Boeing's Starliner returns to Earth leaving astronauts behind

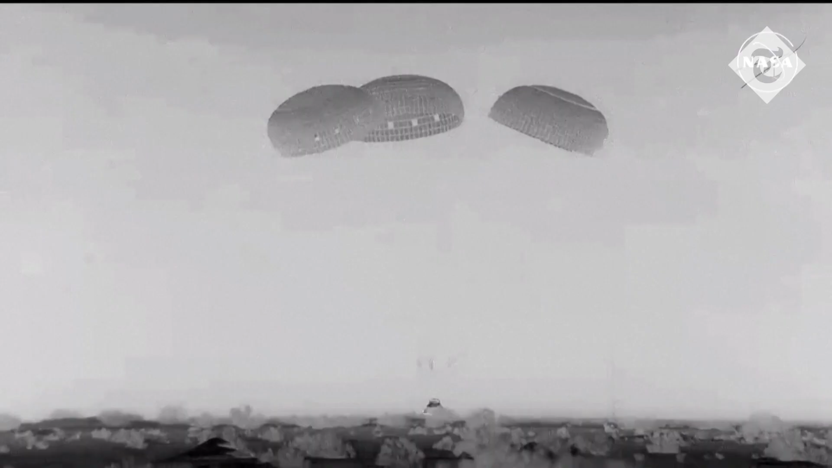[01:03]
Touchdown, Starliner is back on Earth. That landing coming at 11.01 and 35 seconds central time,
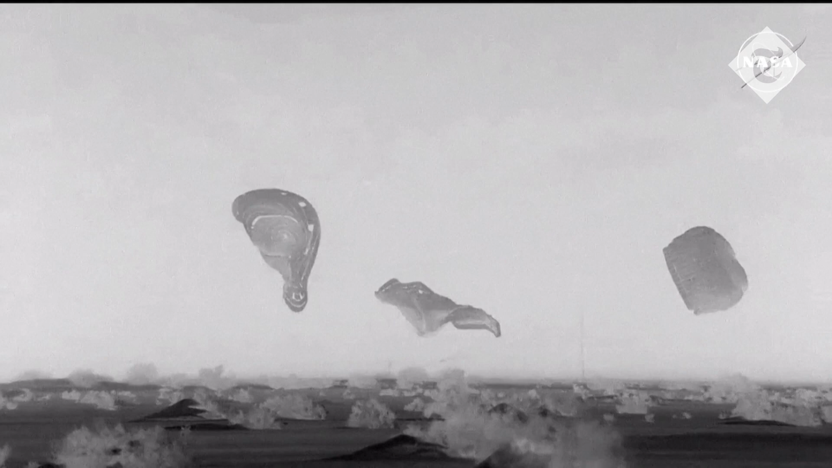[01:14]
10.01 and 31 seconds mountain time at White Sands Space Harbor at the U.S. Army's mission.